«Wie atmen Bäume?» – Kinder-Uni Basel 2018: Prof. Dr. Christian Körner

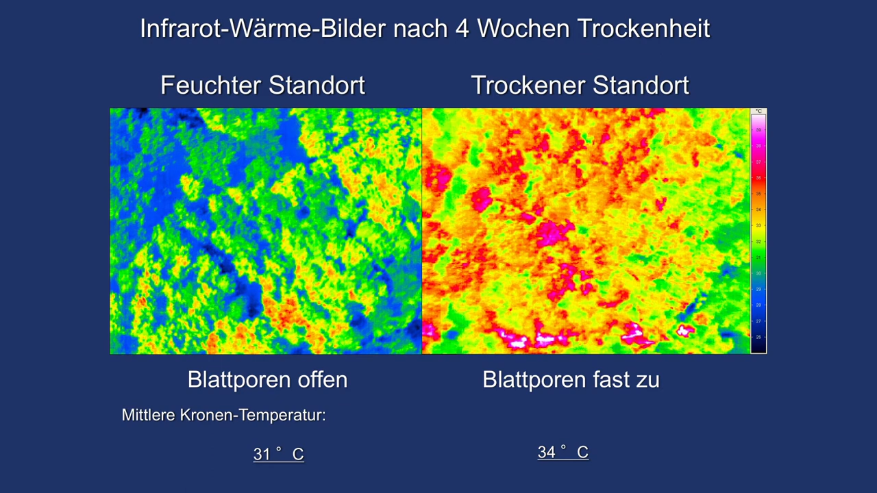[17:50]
Und links ein Platz, wo es viel Wasser im Boden hat, trotz der Trockenheit, Dort sehen wir, sind die Bäume grün, blau auf diesem Wärmebild. Das heißt, sie haben es kühl.